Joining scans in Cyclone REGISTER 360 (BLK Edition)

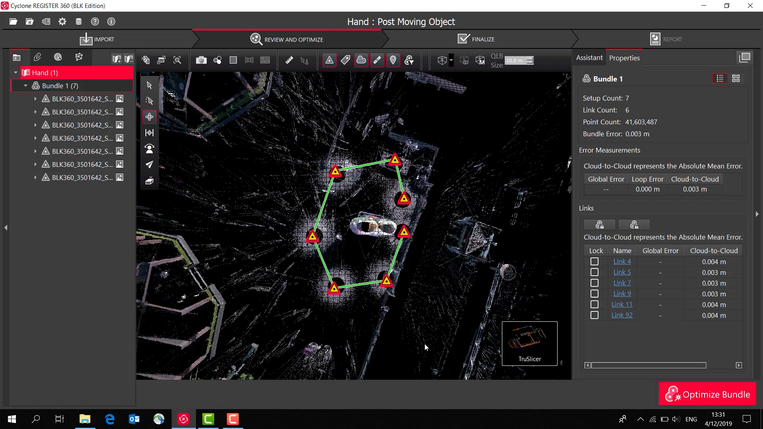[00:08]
So I can use the true slice which is just
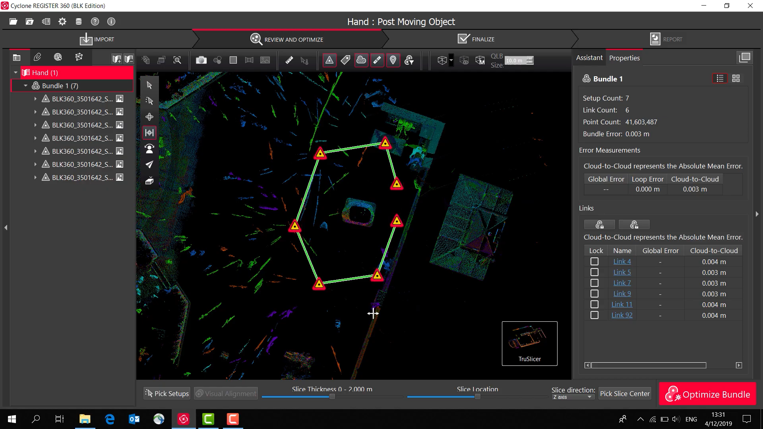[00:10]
showing me a horizontal slice in this case through our scans and I can make it
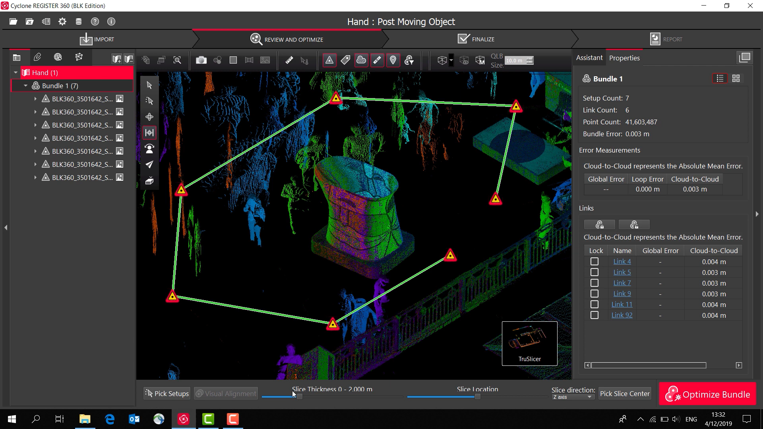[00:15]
quite thin or I can make it a bit thicker and then I can slide that up and down
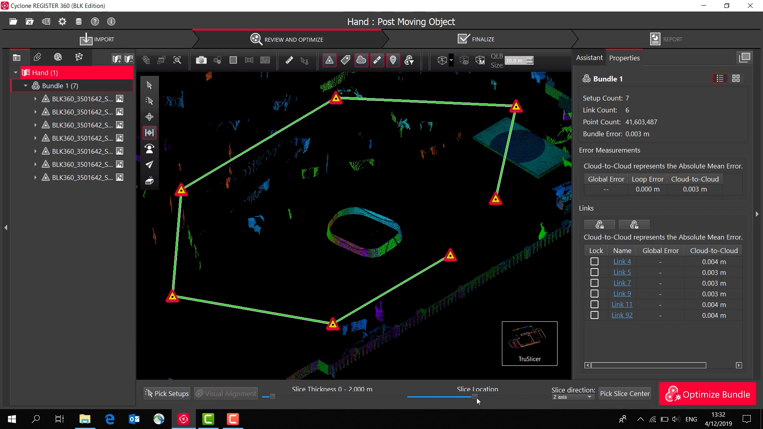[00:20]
and it gives us a really good visual check to see
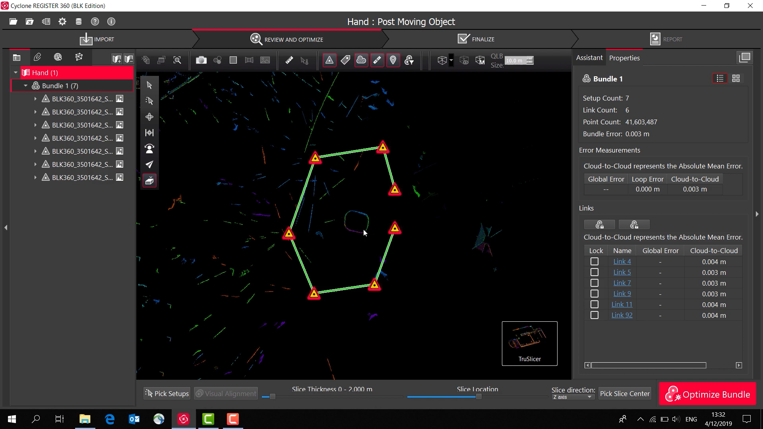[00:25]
how well the scans are coming together.
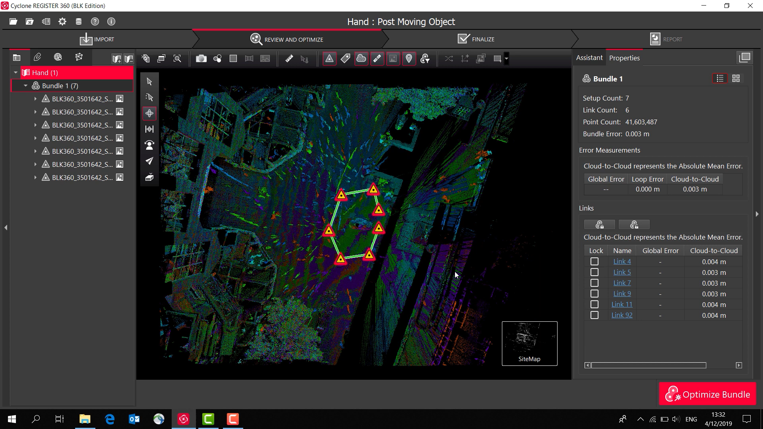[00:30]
What I can also do is I can very easily check how well the scans are joining together in a vertical sense as well.
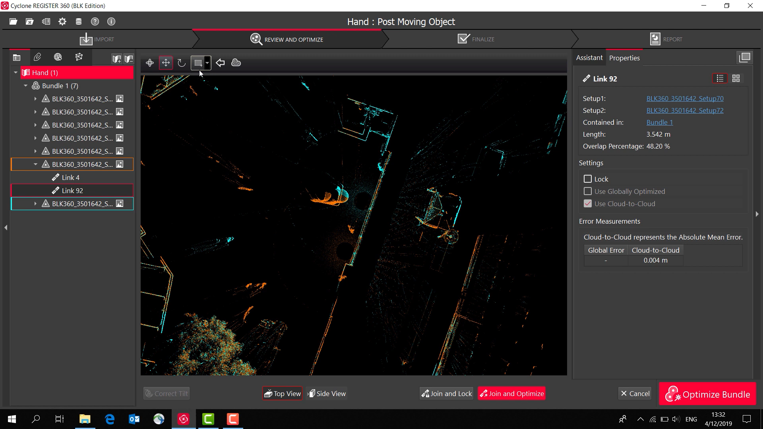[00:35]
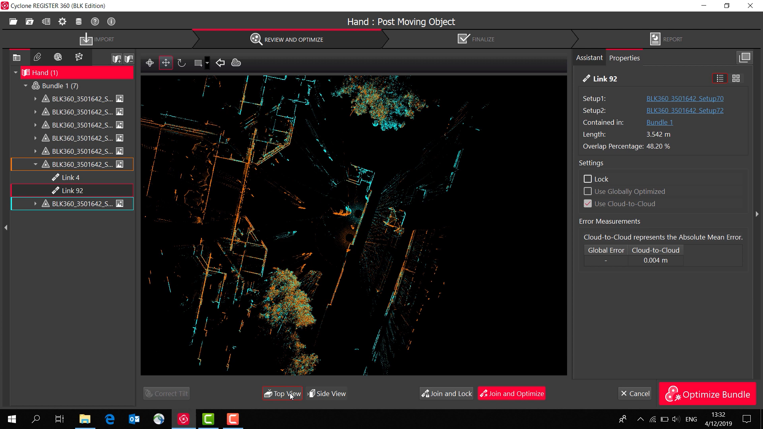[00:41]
So here I'm looking at an elevation view of two scans and we can see that that's coming together quite nicely and it's very easy to add more links.
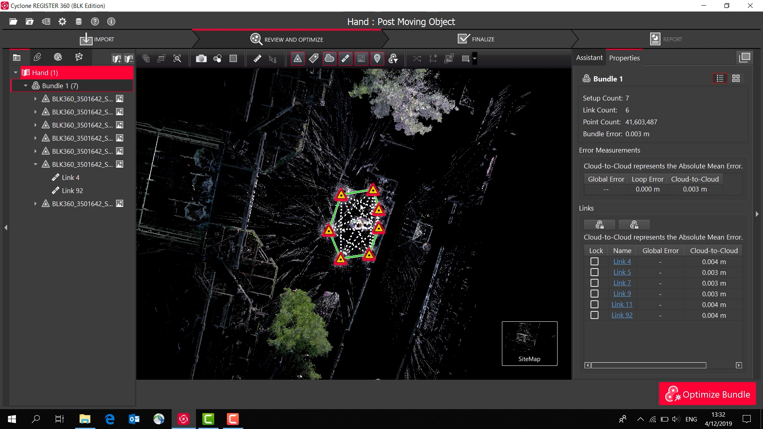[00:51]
So I can say show suggested links, click on one of those and add all of those and register 360 will then do some calculations for us to really optimise the registration for us.
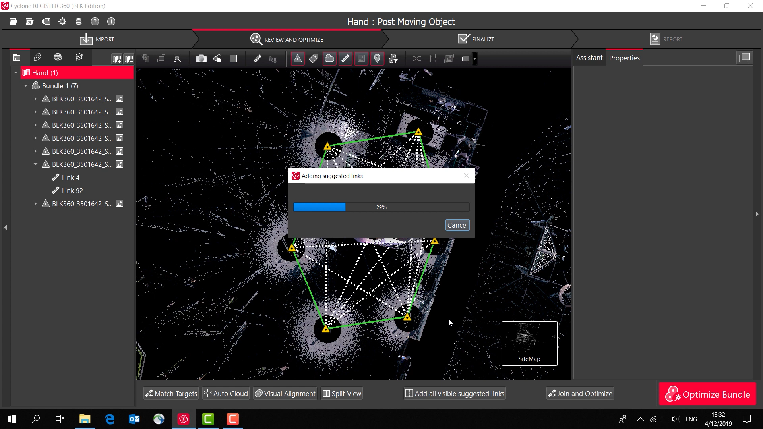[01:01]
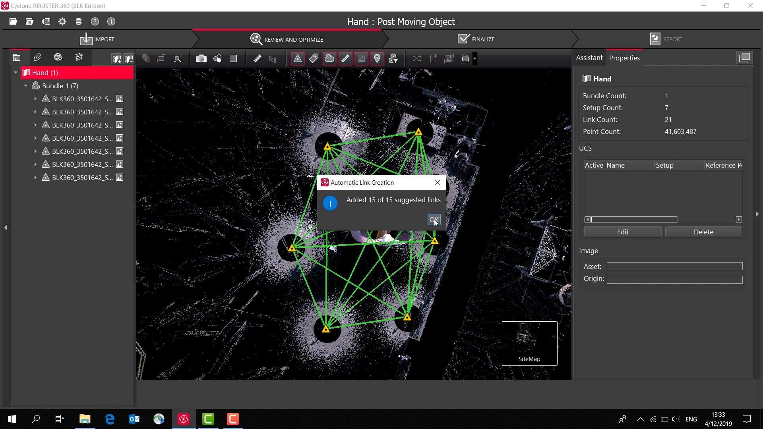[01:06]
And then we can see that it's added more links so that's made our solution a lot more robust. Thank you.